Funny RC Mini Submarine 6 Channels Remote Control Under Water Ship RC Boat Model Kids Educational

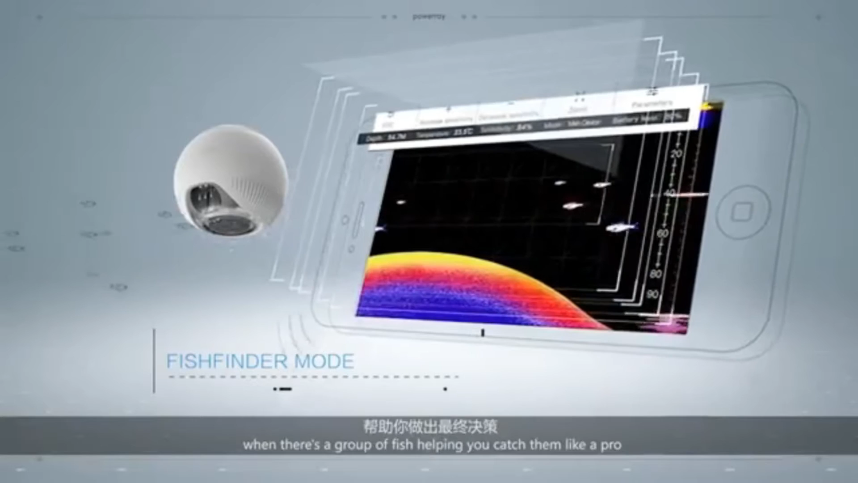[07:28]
Get detailed information on where the fish are, the depth of the water, and real-time battery life.